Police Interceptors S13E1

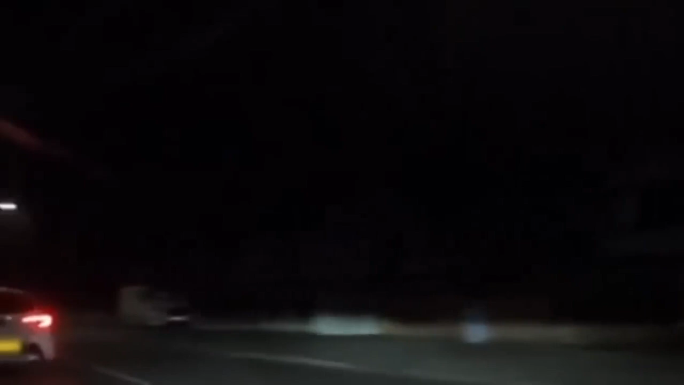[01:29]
It's slowing me down from the van.
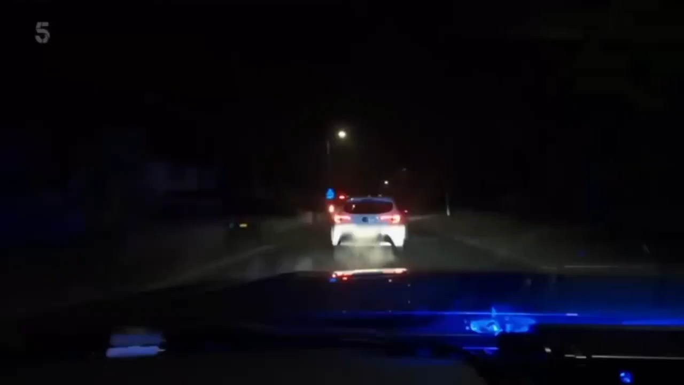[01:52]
Both failing to stop NH. Standby. Reverse lights on. Up ahead, Neil goes for the box. Yeah, they've rammed the way out.
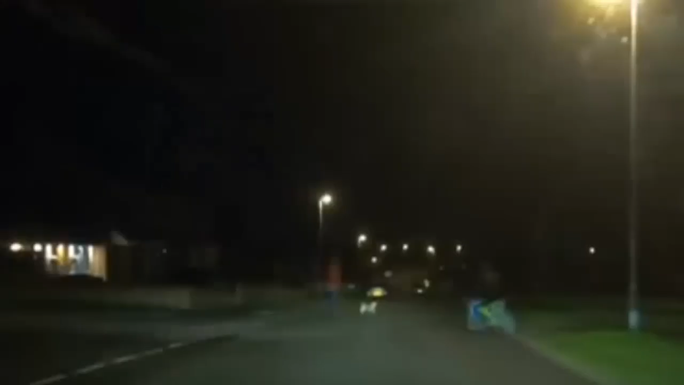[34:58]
A motorbike's just whistled past Gav's right here, along the pavement.
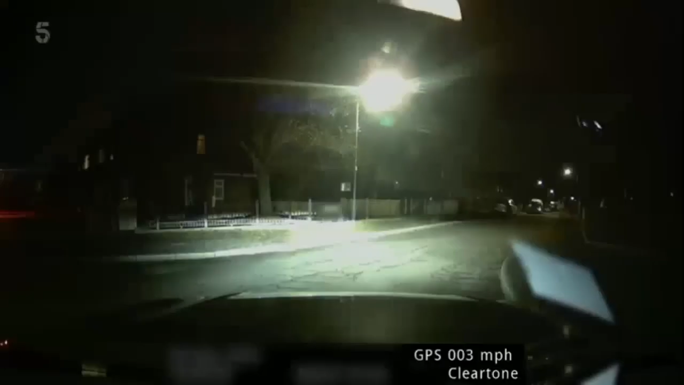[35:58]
Oh, my God. But it looks like the lads finally clocked them. We'll get him here, mate. He's not going to be able to get on to that, is he?